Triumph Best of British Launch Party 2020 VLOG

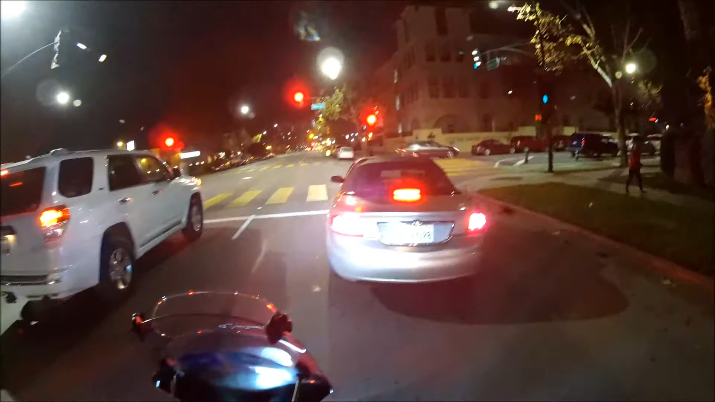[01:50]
So we're going to go to a British motorcycle party, so go check out. So we're gonna get some videos, you know. We're gonna get grab a beer or something because it's at a brewery, and check out what they got. Hang out for a while, and then I go home, and I might have to go work, but I'm planning to go to the track tomorrow, so I kind of have to get ready for that too. So, all right, here's what we got. And just in case you're wondering, it is very cold right now.
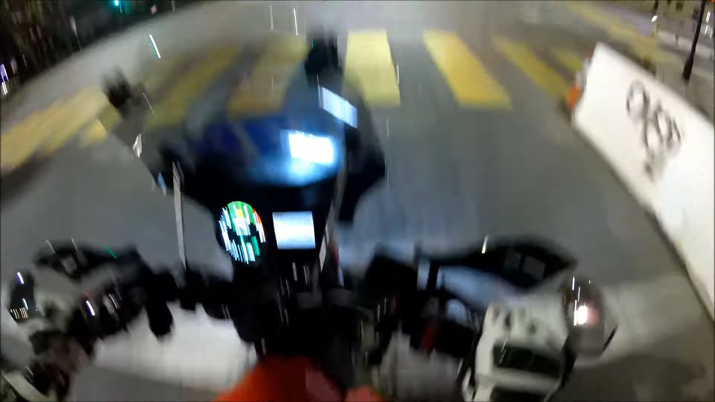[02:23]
It's 55 degrees right now. I wish I had an internal combustion motorcycle to keep my crotch warm. That's all I'm gonna say. Alright. So we're gonna go make a right here. And it's on First Street. Yeah, it's right here on the right here.
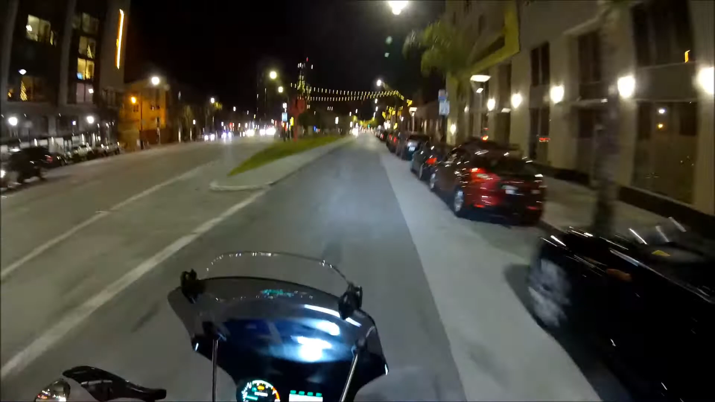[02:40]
I drive a lot of people here, but I HadesOmega never goes downtown, you know, never goes downtown. I wonder if they're gonna card me. I hope I brought my wallet. Okay. And we can probably just park in any of the car parking spots, because I don't think you have to pay right now. So we'll go ride past Uproar Brewing just to see, check it out, and yeah. Oh yeah, here. This is where the party's at.
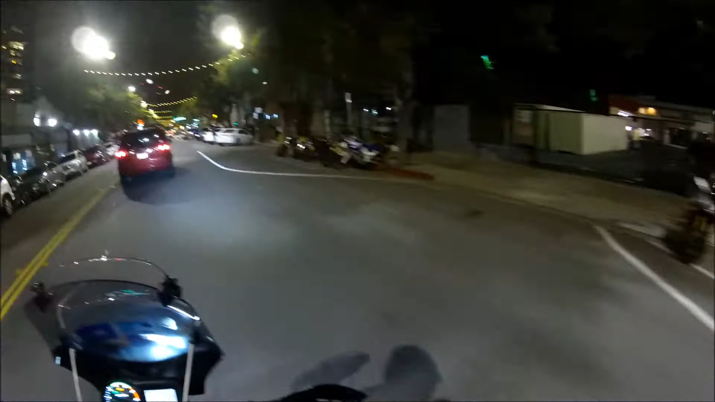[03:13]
Look at all the motorcycles. Oh yeah, there's one spot just for me. Okay. Cool. Looks like somebody took off. There it is, Uproar Brewing.
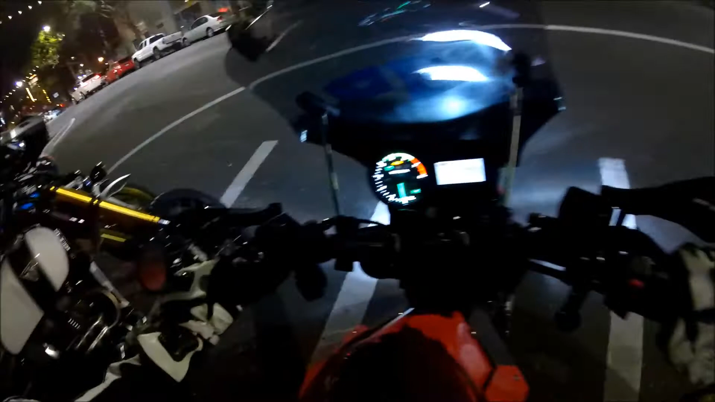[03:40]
It's very crowned. Hey, look at this. This is a Scrambler 1200. I like that bike. I've ridden that before. Oh, damn. The bike is gonna lean a whole lot.
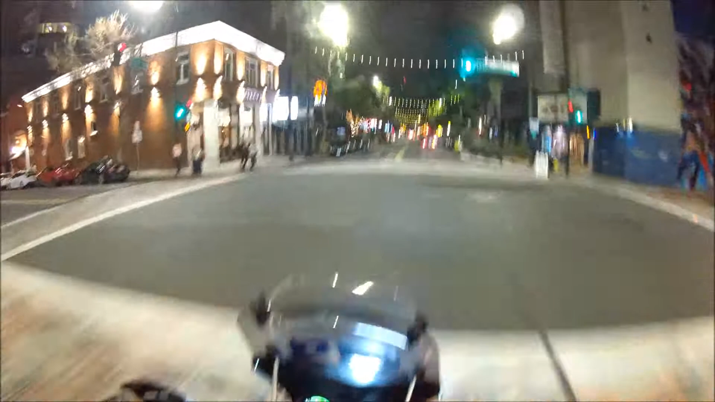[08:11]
Downtown San Jose, man. Look at this. This dude's got his little Harbor Freight trailer with a bunch of scooters in it. But yeah, so that was a So that was the best British Triumph motorcycle party. Had a good time. Triumph's always good.